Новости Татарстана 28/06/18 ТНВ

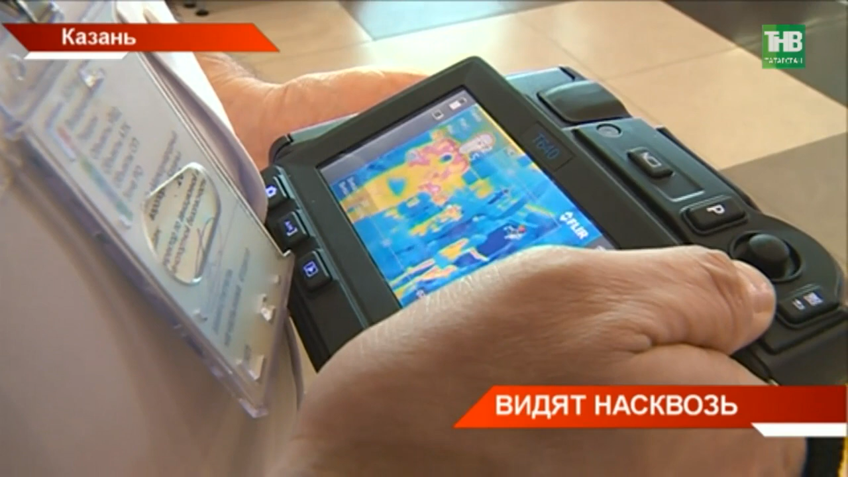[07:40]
Ответы у Сергея Хайдарова Примерно так пассажиров аэропорта Казань Видят специалисты санитарно-карантинного пункта Их глазами называют специальный прибор Он называется тепловизор И именно он определяет пассажиров С подозрениями на заболевание Ведь у таких в первую очередь повышается температура
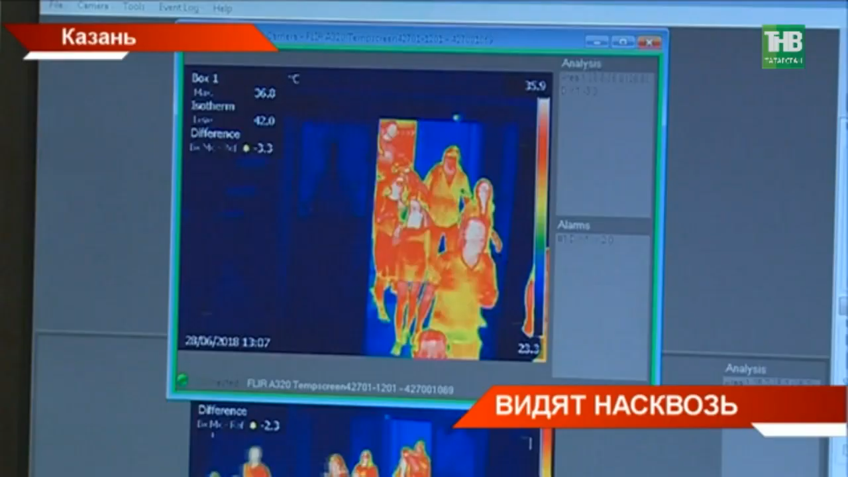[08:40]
On screen: scale top 35.9°C, scale bottom 23.3°C
Это место журналисты между собой
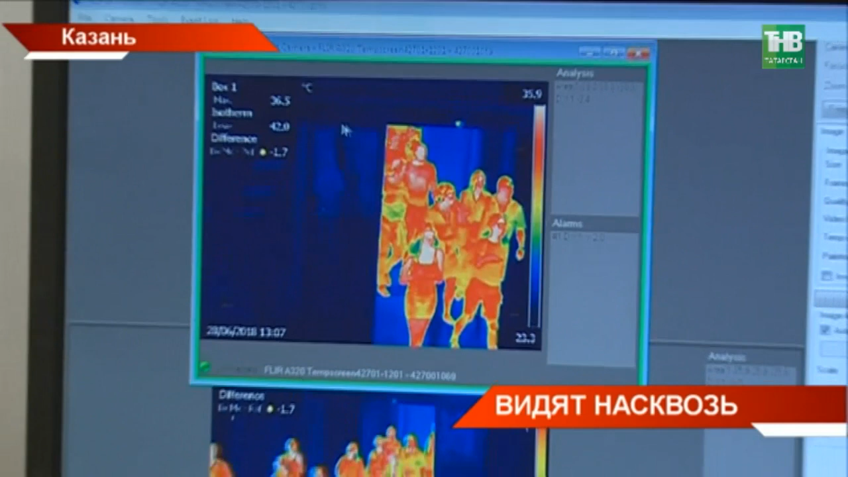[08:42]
On screen: scale top 35.9°C
Прозвали комнатой массовой проверки Именно сюда поступает картинка Со стационарных тепловизоров
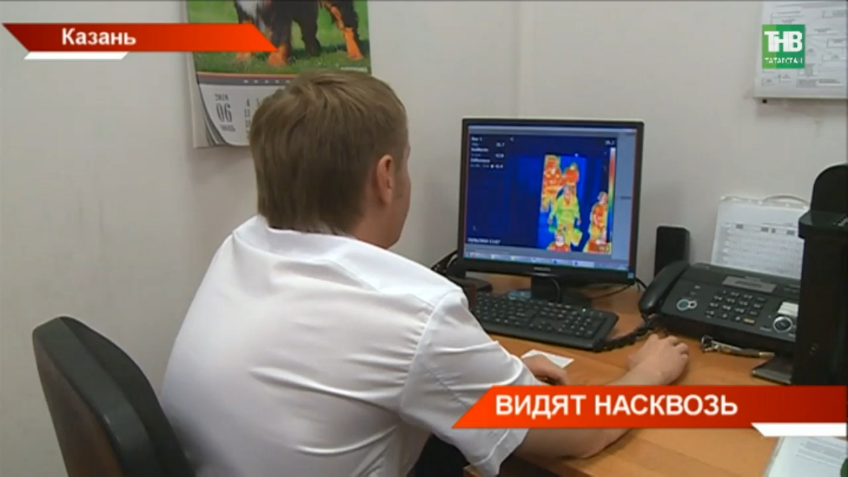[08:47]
Они работают почти как камера наблюдения При
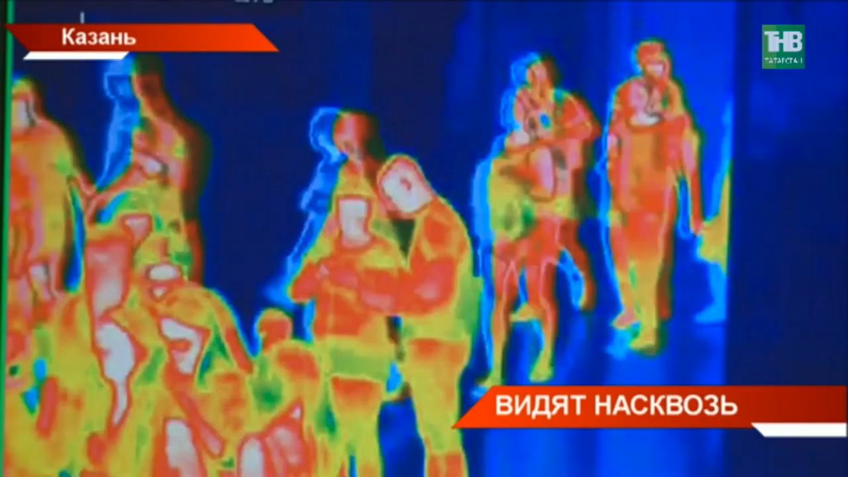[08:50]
большом потоке людей Лучше не придумаешь При